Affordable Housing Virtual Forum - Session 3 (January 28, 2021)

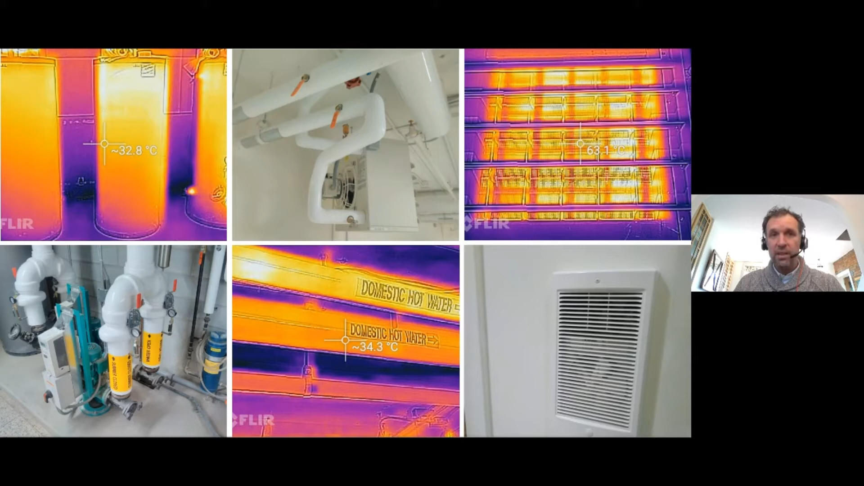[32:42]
indirect domestic hot water heating with like storage tanks. So you can see there the tank is sitting there emitting through all the insulation 32.8 degrees Celsius. Uh, so the boiler rooms were way overheating and we actually had to add, uh, extra insulation. And ultimately in one of them we had to add air conditioning just because the electrical systems were getting too hot. Um, this it's, it's, it's very easy to overheat in that respect. You can see some of these, uh, domestic hot water pipes, um, the way the pumps and the, and the piping works.